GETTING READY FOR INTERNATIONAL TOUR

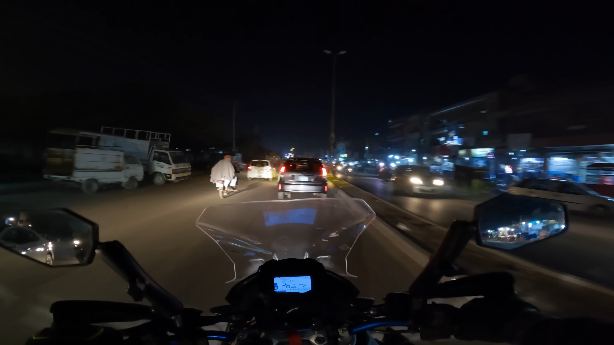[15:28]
अभी हम लोग ट्रैफिक में आ गए हैं थोड़ी सी शहर में।
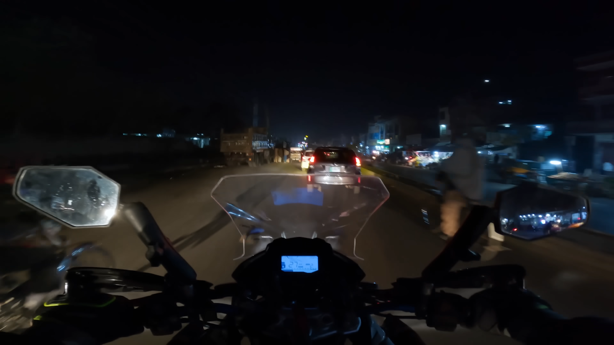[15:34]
पीछे हम सर्विस रोड पे आ रहे थे क्योंकि साथ में जो रिंग रोड है उस पर बाइक लेके जाने की इजाज़त नहीं है, तो इसलिए हम वहाँ से नहीं आ सकें।